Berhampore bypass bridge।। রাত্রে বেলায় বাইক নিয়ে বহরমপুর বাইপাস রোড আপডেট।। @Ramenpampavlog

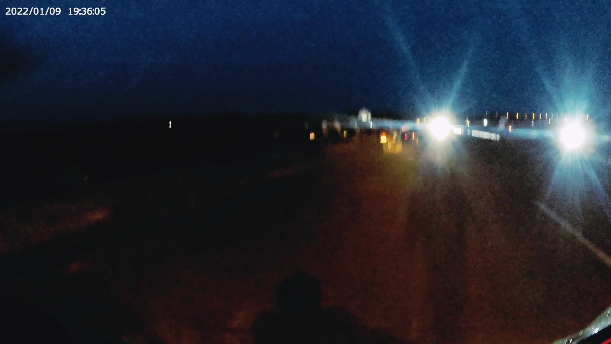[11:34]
लागानो हैनी ओई साइ अमी आछी आगदों एखान तेके बेलडांगार लोकेशन पनरो केलो मिराद देखाच्छे रात्य बालार शुंदर परिबेश
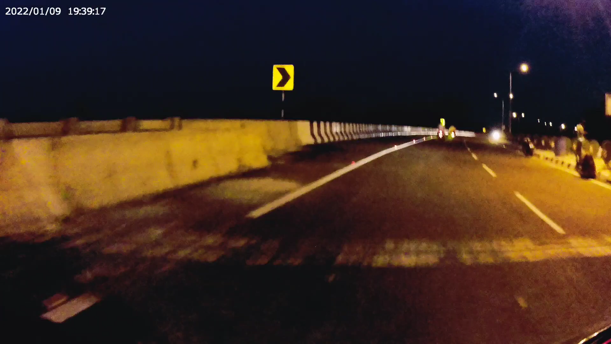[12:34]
पूरो रोड घृड़े देखाच्छों आपने लोकेशन प्लागार बाला बालार बालाए देखाच्छे रावर्ड वार्ड तो पूरो रोट घुरे देखालाम आपना देर एकडम से